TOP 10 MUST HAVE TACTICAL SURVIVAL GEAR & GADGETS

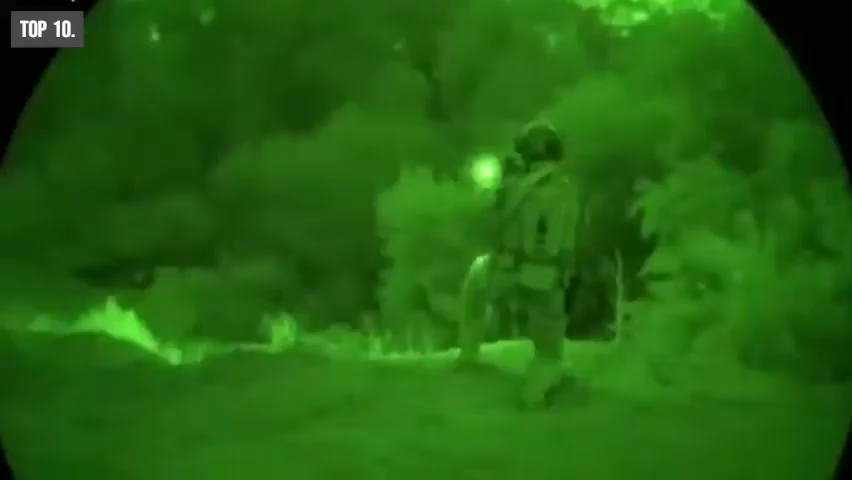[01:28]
The virtually indestructible ultra-high output LED of Scout Light generates 1000 lumens of
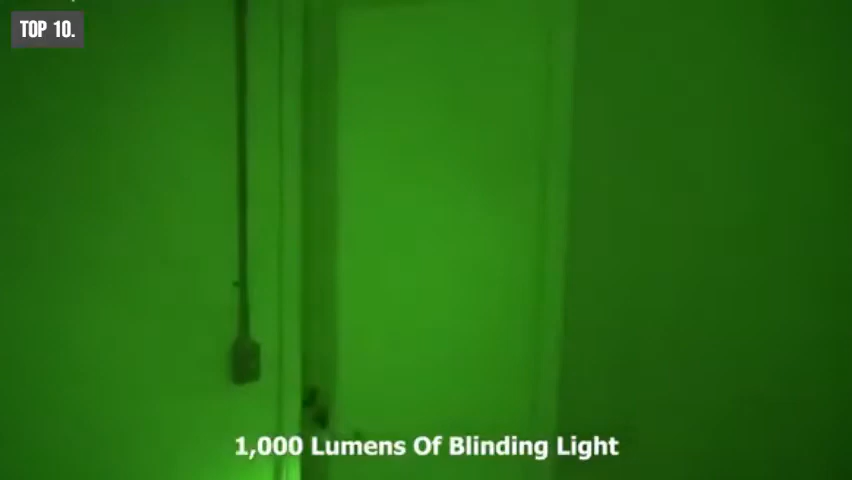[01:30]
blinding light enabling fill up any area with brightness instantly.
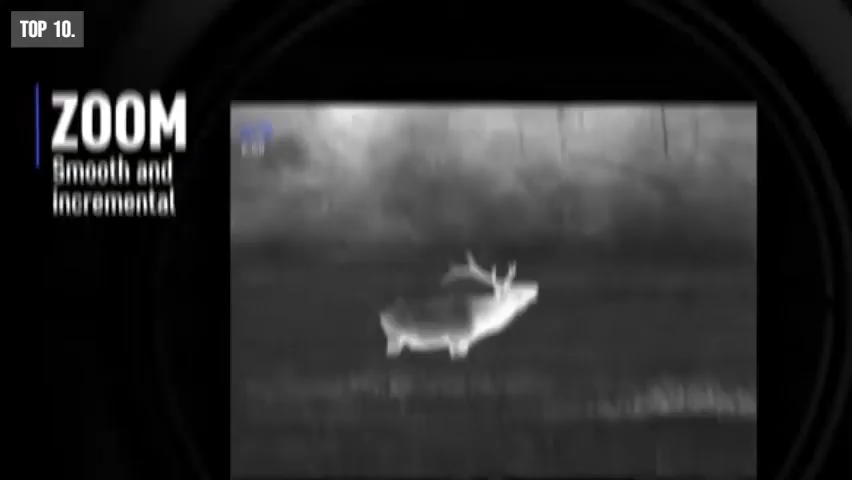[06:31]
comes with two zoom modes for an optimal balance between zoom and the field of view.
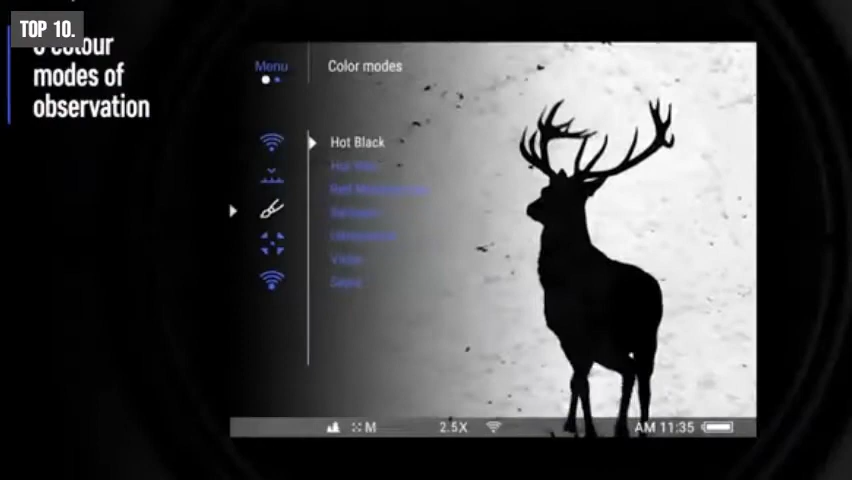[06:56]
color modes so that you can enjoy images in any type of color modes.
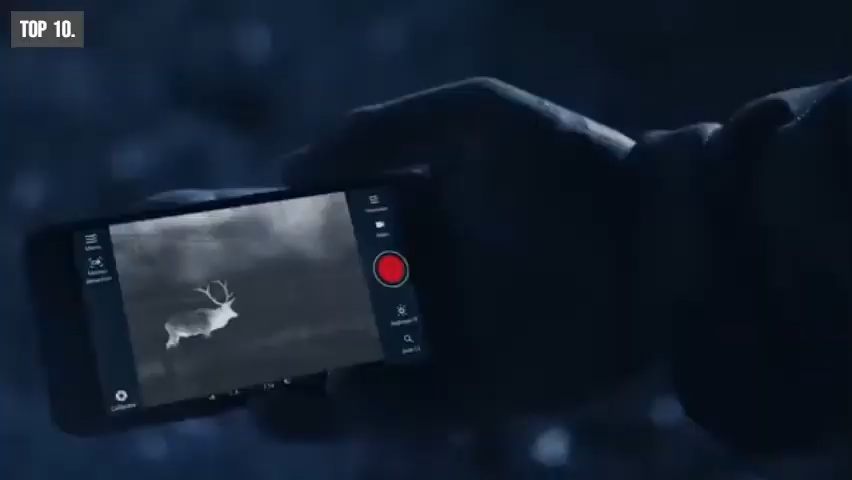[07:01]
This binocular has a built-in Wi-Fi that lets you livestream videos on your smartphone.
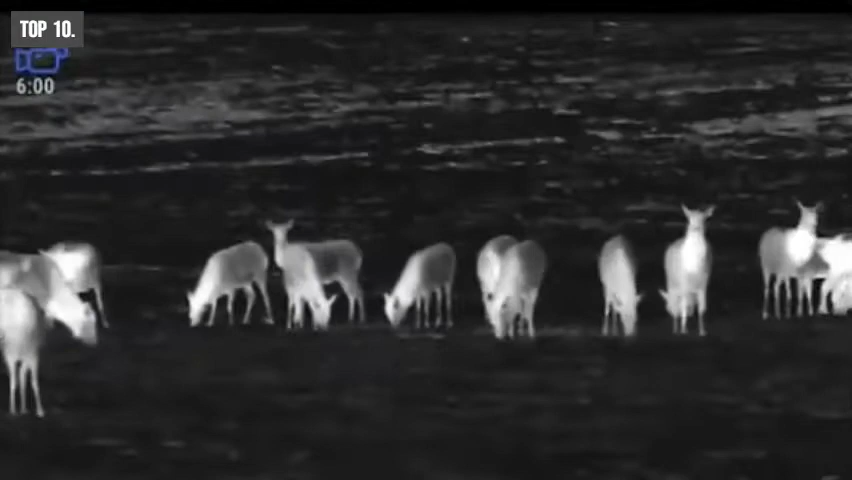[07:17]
The Pulsar Accolade Thermal Binocular can show you the path in dark tactical survival situations.
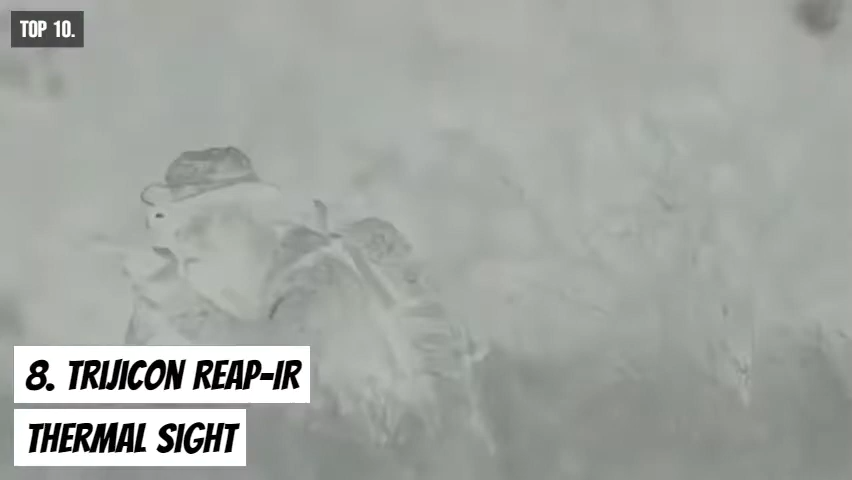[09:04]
Meet the Trijicon RIP IR, a mini thermal riflescope that enhances your
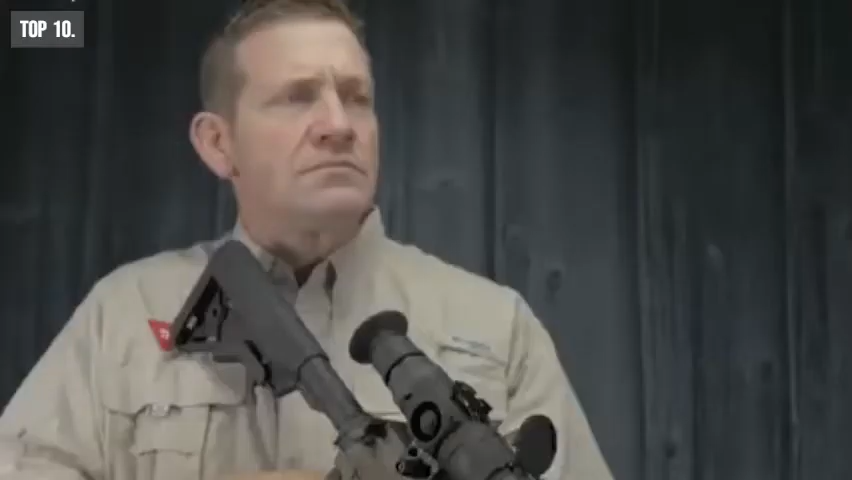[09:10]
chances of survival in any survival and tactical situation. It comes with a powerful thermal imaging sensor
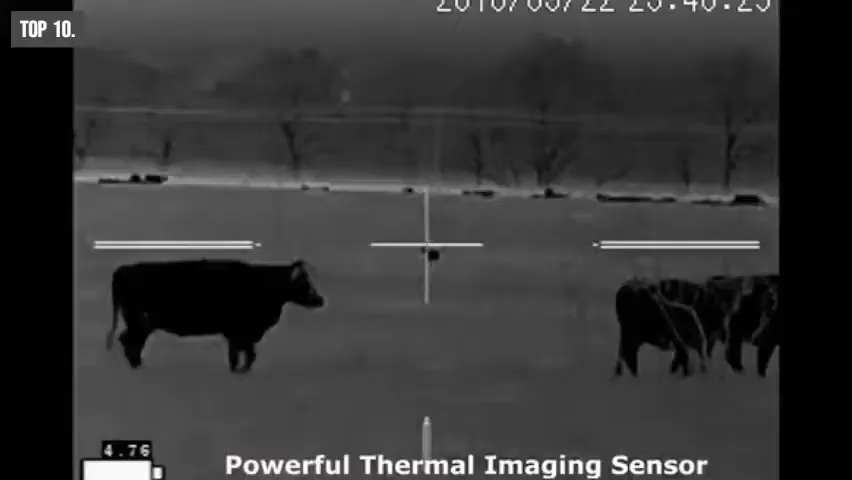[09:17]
with razor sharp images for your eyes in 640x48 resolution even in the darkest situation.
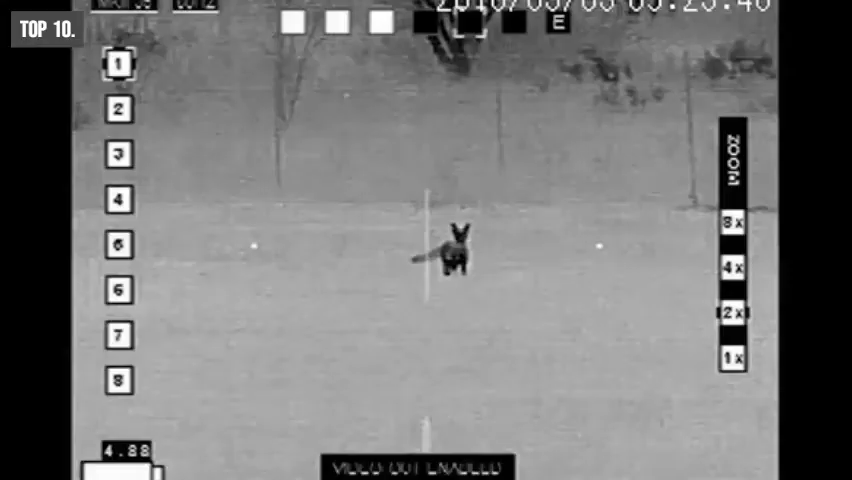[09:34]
The RIP IR comes with an edge detection technology which is an entirely new way to view your target with more precision.